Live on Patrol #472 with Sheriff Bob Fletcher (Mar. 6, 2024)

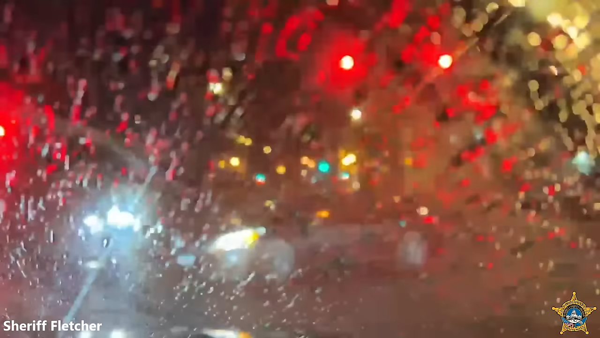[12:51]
And then the rain started. You know, we've discovered over time that when you take your car to the car wash, when they wax it at the very end, it leaves a wax film on your windshield, which normally you wouldn't mind, except that when it comes to live on patrol, we don't want it. Right. We don't need that wax.
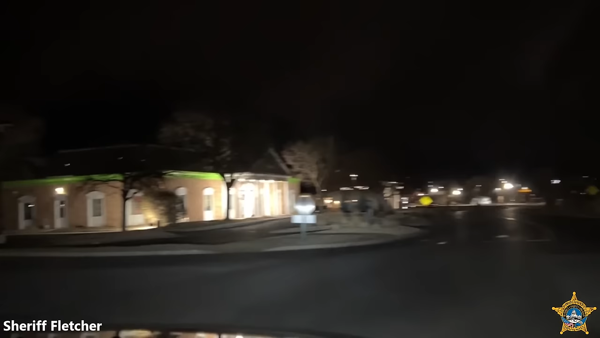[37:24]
He's signaling to go northbound, blowing the red light at Fry, northbound Fry from University. Well, there we have it. Yeah. And that's because you left the city. Yeah, what's Mark Bugielli on Fry? Probably going to come out on Snelling. Eastbound then. Copy, I'm just north of
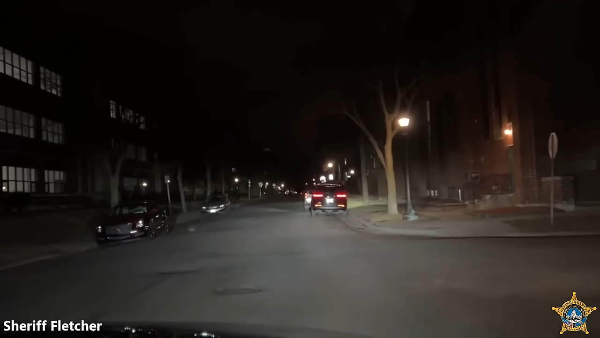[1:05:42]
Access for vehicles, does it, Rob? No, it looks like they're under construction. Sure does. The whole school's torn apart in there. Oh! Remodeling the whole thing, huh? Yep. Oh, they did close that this school this year. Tore that thing apart. St. Paul car? The other way.
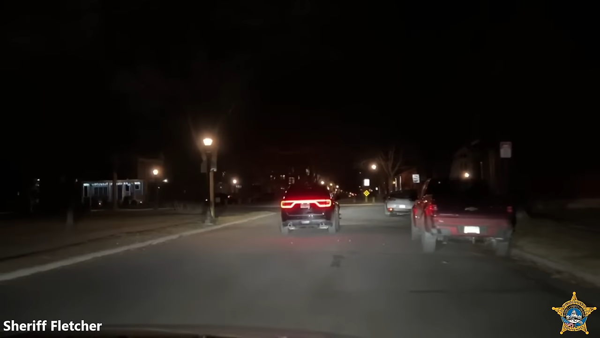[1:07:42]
Is that whole place fenced in, or can you get in there? Oh, that's a good question, right? Do we know? It looks like it's all fenced in, but you just never know, Gina. Look at your phone.
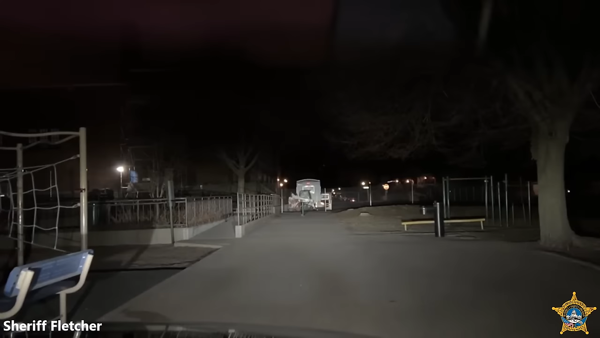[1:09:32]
I don't know if they're preventing the people or kind of. Right, as far as you want to go. Is there a fence there or not? No. Poles, right? Yeah. That's a fence. So there's a fence there and poles? Yeah, the name looks familiar. Can I go right over there? Yep.
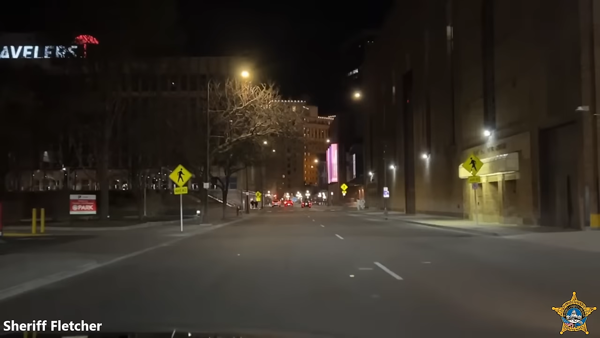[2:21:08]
Different names. The address has been changed to 1360 St. Paul Avenue. Copy. 11. Take a swing through your place. St. Paul Hotel there in front of us. Bryce Park. Maybe those blue lights are for law enforcement. What do you think? Probably. Should we just go with that? Yeah.